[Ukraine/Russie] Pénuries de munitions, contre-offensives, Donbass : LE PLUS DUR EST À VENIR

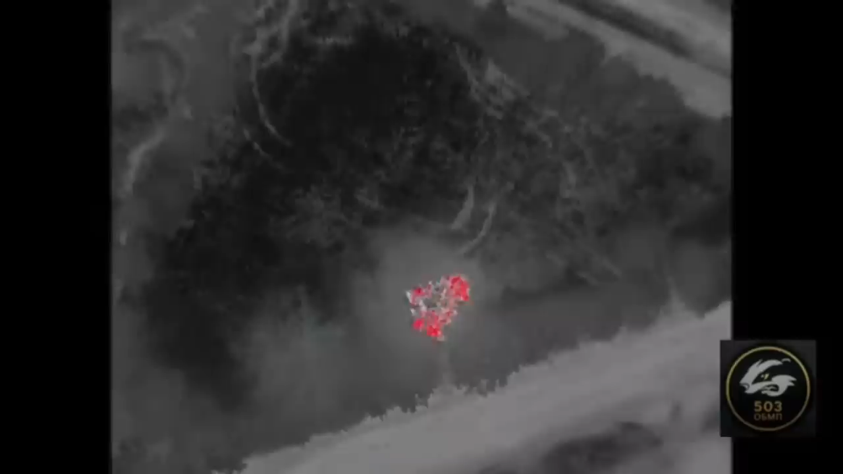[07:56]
Ici, ce sont des petits bombardements de nuit qui sont faits par le 503e bataillon séparé de marine. On voit qu'ils attaquent des centres logistiques, des camions.
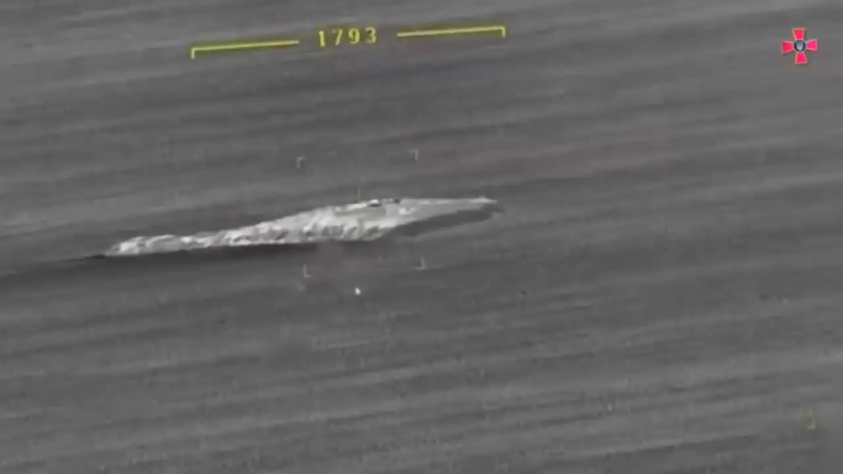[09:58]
Et tout ça, évidemment, les Russes ne pouvaient pas se défendre, puisqu'ils n'ont pas de système d'artillerie, ils n'ont pas qui tirent aussi loin, mais ils n'avaient pas de contre-batterie, ils n'avaient pas de missiles pour être capables de tirer suffisamment rapidement,
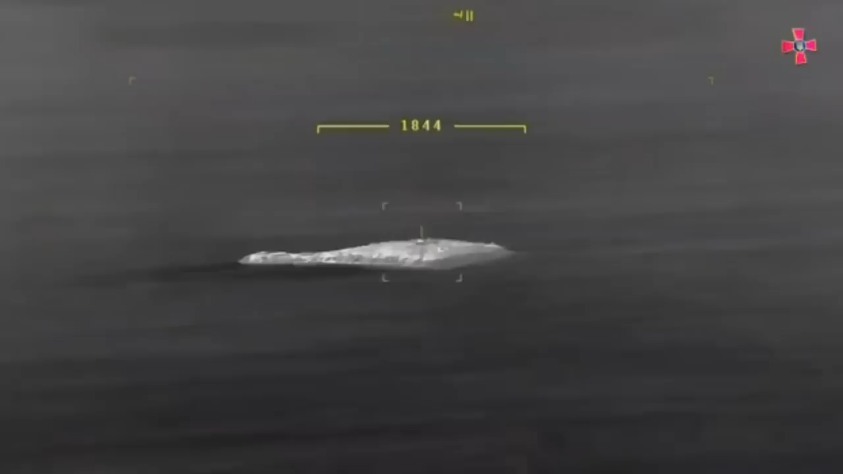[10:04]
et donc, ça a amené les Russes à abandonner l'île fin juin, ce qui est une belle victoire pour les Ukrainiens.
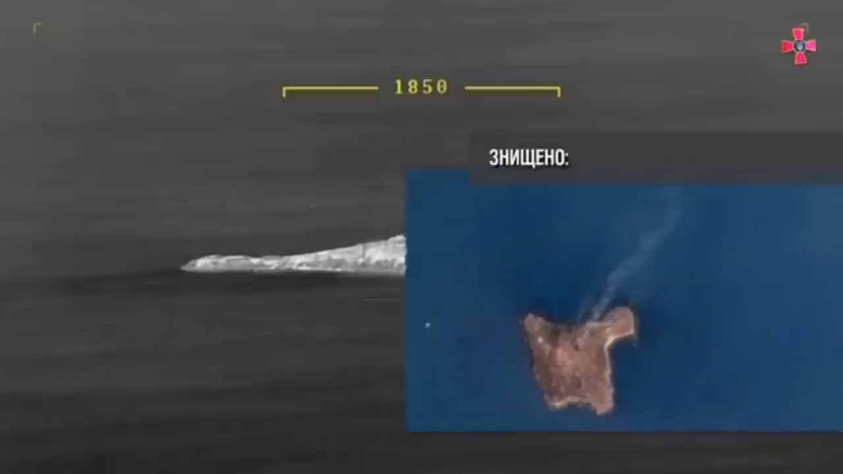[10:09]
Je vous avais parlé dans une vidéo précédente de l'importance vitale de cette île,
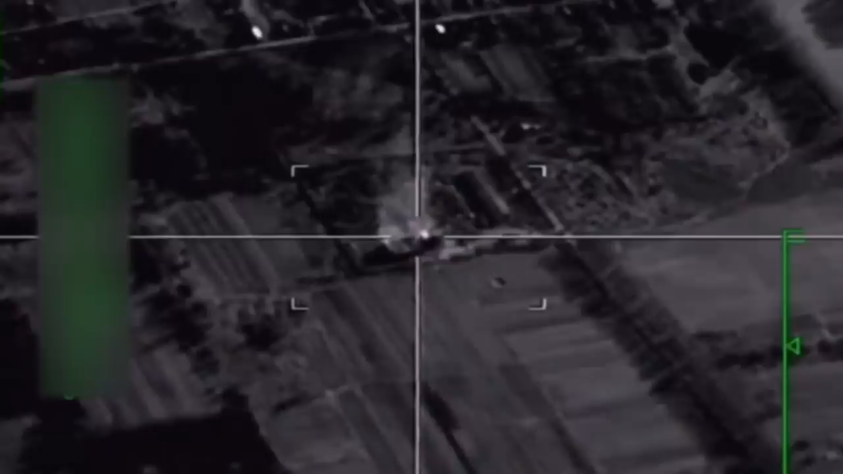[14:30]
Et dans cette deuxième vidéo, c'est un dépôt ukrainien qui est touché par une munition guidée, donc on sent la volonté russe de donner l'impression qu'il y a des faibles destructions,